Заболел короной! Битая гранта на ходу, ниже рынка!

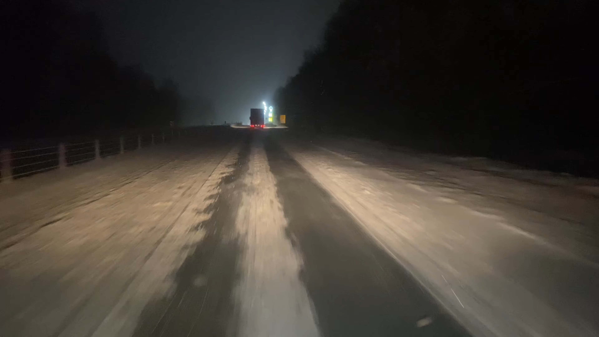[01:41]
Правильно, это было время 5 утра. И химии вообще ничем не подсыпано. Короче, просто одна сплошная жопа. Свернул на Минское шоссе.
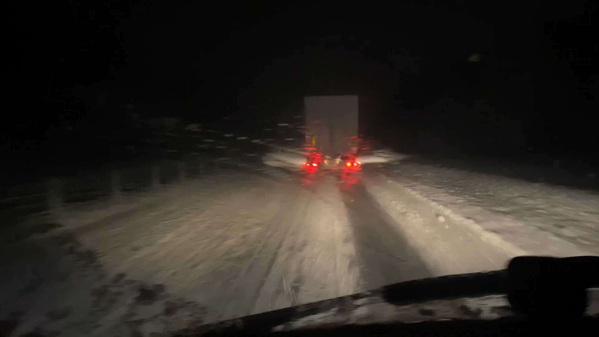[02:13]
Просто не муступальником, потому что некоторым надо было прям по левой стороне, по сугробам обогнать и так далее.
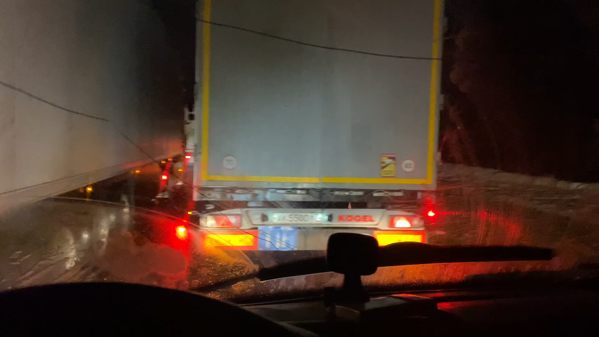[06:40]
Просто встал в глухую пробку. Походу, только что что-то случилось. Ну, в общем, сами все видели. Ничего серьезного. Просто завалился в крювет. Его просто вытягивали, поэтому сюда руку перекрыли.